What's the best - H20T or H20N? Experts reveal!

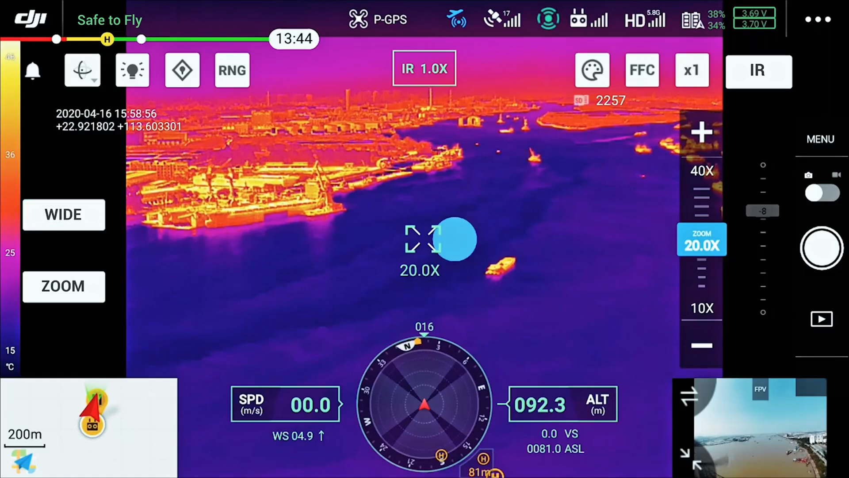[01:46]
you'll receive instant notifications in the DJI pilot app.
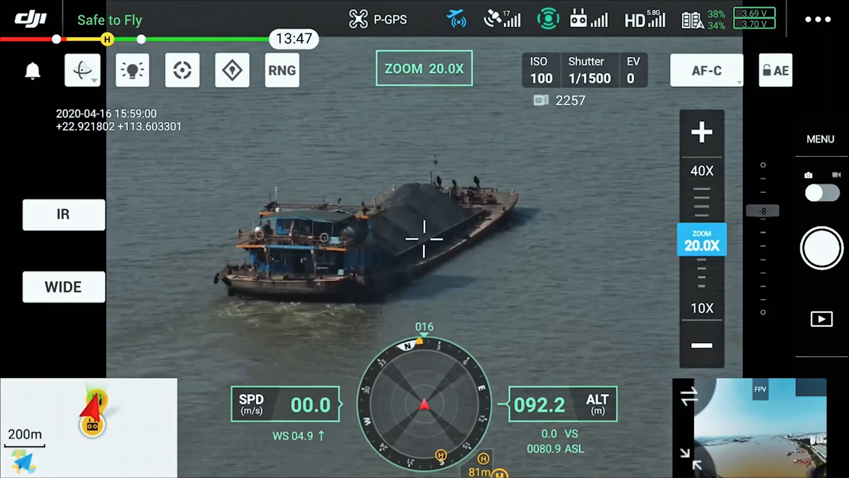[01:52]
Likewise, you can alter the colours applied to the thermal data.
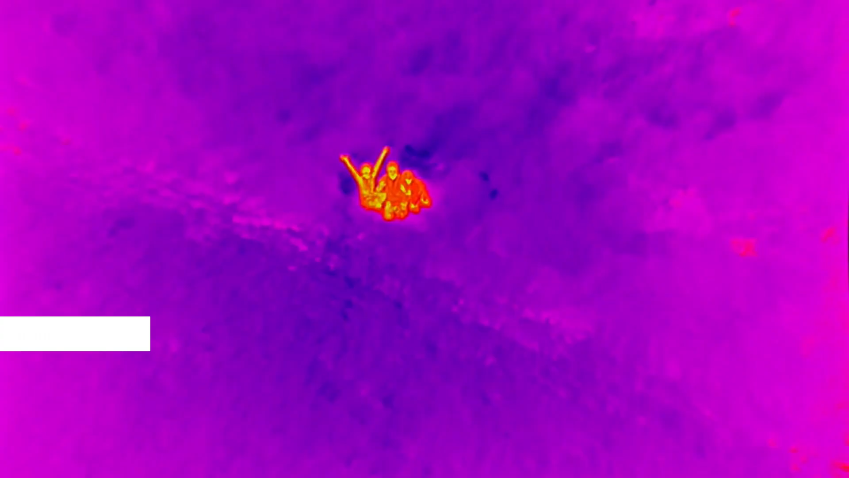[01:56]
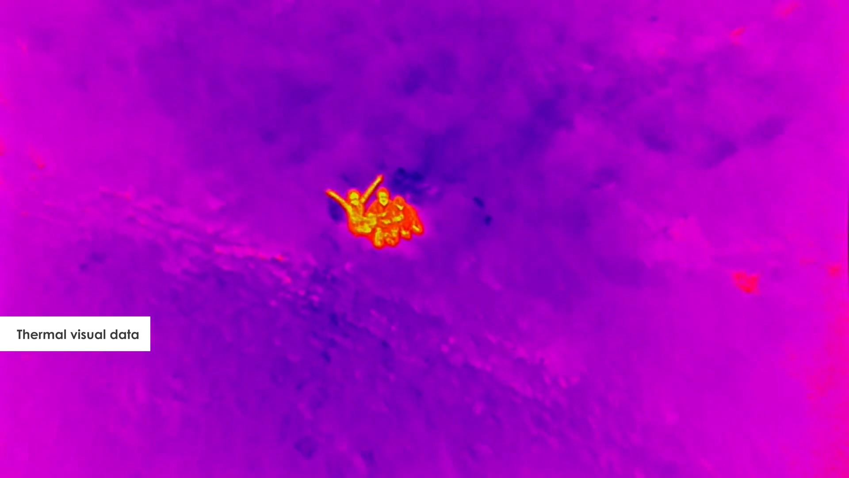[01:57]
You can visualise a specific band of temperatures and more.
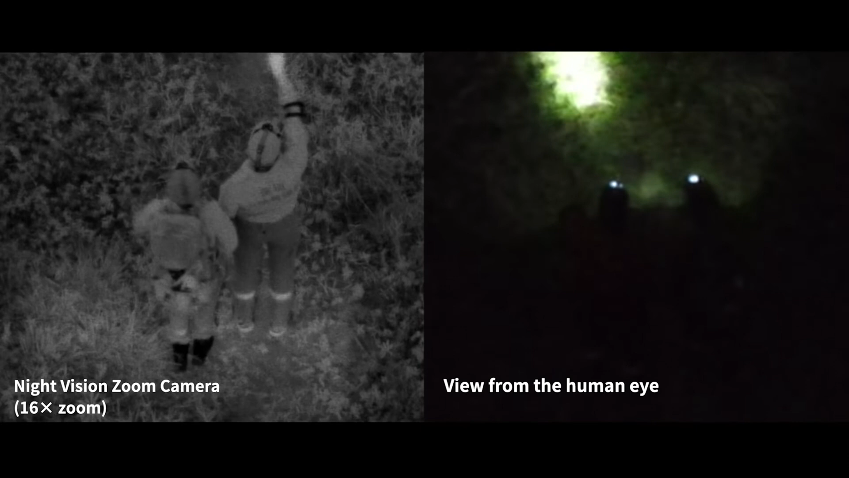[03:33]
That's far beyond what the human eye can see. Apart from this, the H20N has the synchronized split screen zoom feature.
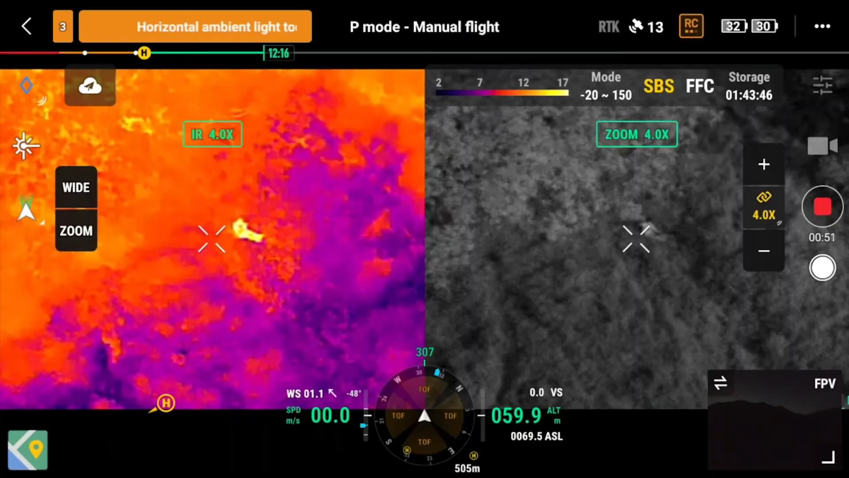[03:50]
As a result, users can scale both images simultaneously and this allows us to compare details side by side during missions.
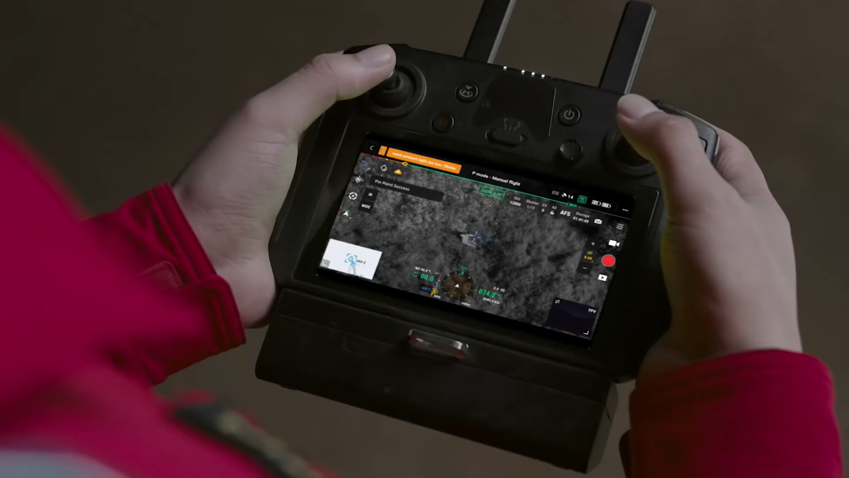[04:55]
Pinpoint is another brilliant feature common to both the payloads.
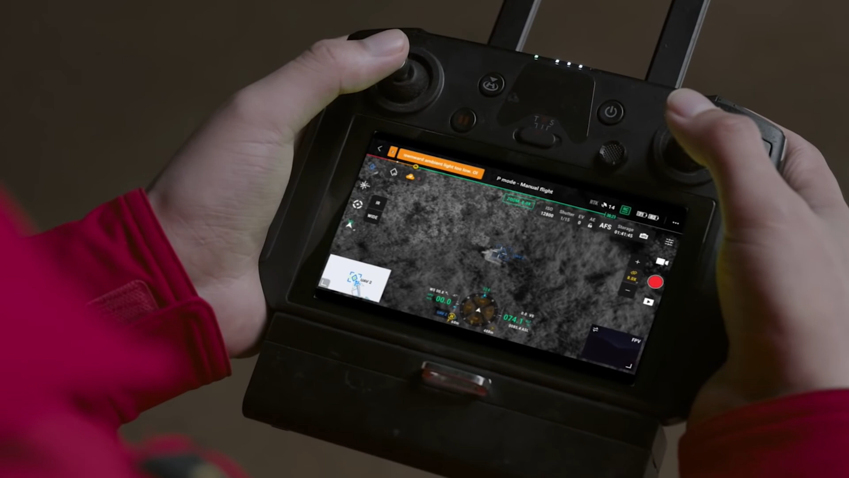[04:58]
A quick tap on the screen marks the object in view and delivers its GPS coordinates to ground teams and other operators.